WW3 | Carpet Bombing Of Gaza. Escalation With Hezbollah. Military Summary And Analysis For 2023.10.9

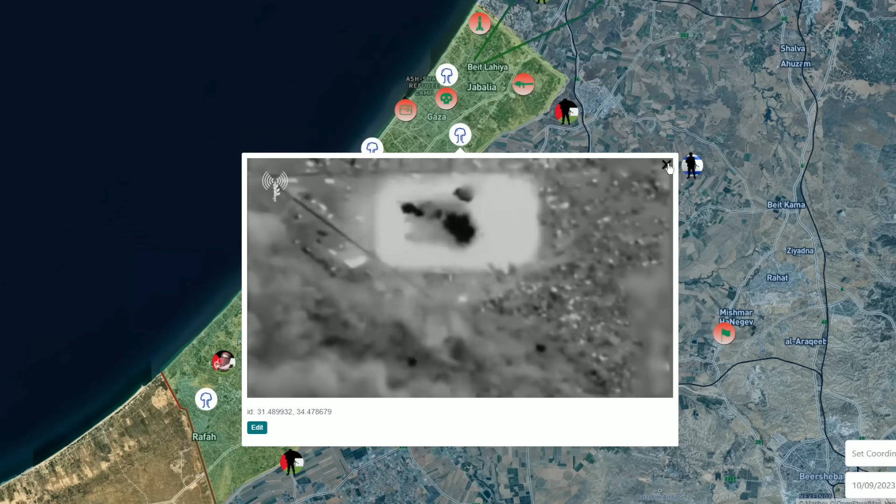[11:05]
it's very difficult to say that these are accurate strikes obviously